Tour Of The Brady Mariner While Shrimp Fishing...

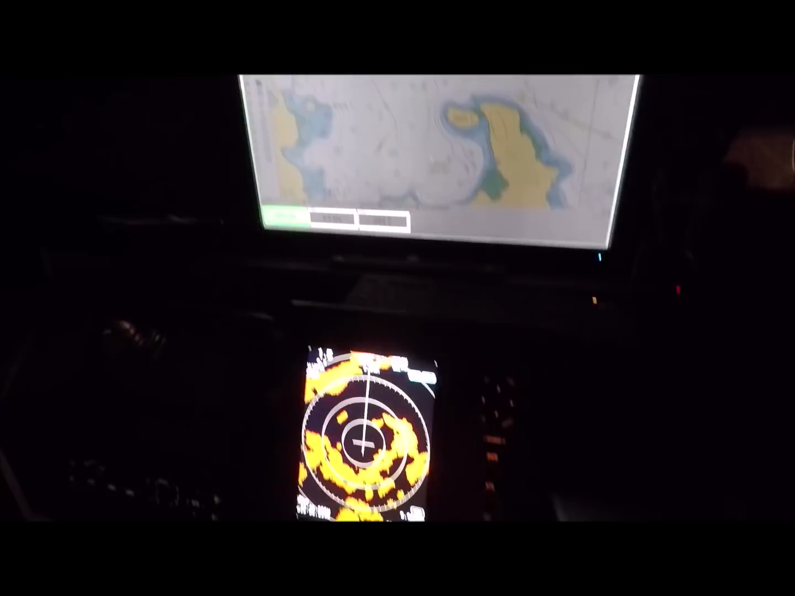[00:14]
We got a quarter and a half in area 6 and this will be the last trip to finish off that quarter.
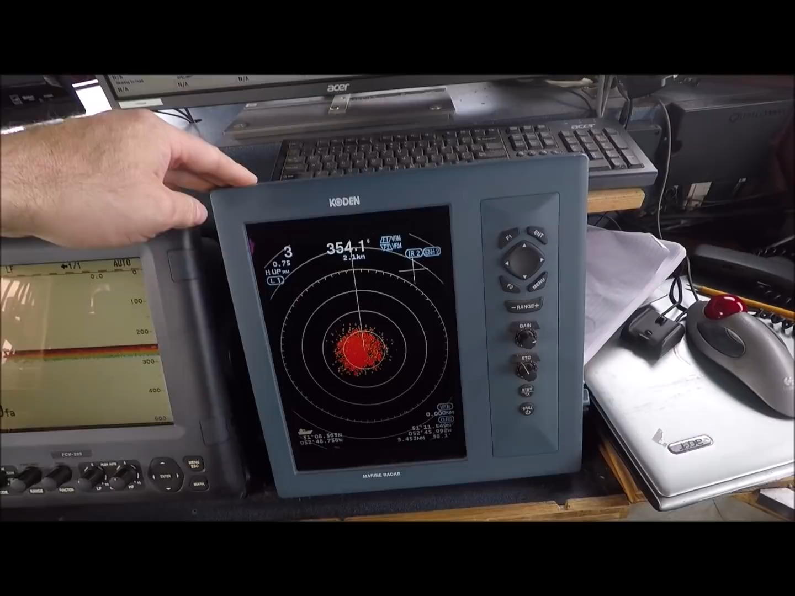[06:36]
This is the main radar we use right here. Sounder.
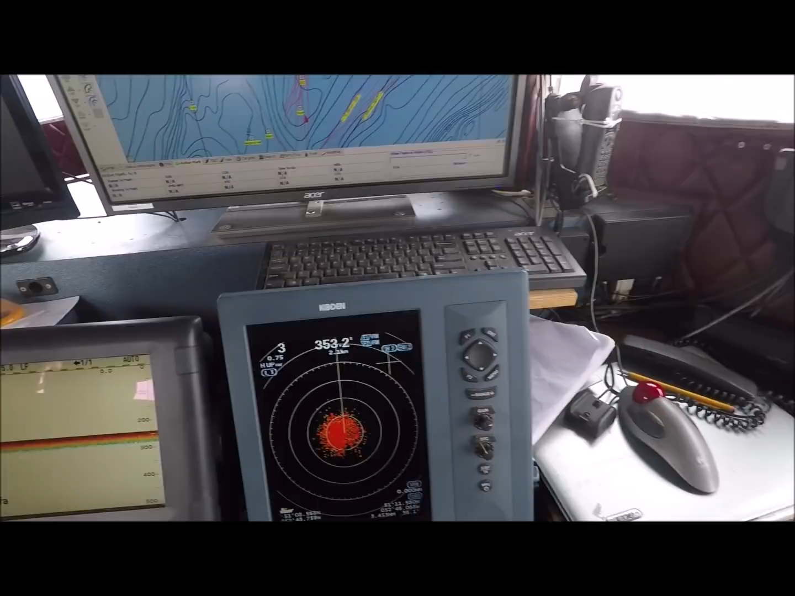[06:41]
Yeah. Well, in this laptop right here, we, uh, has, uh, the Max C program on there as backup.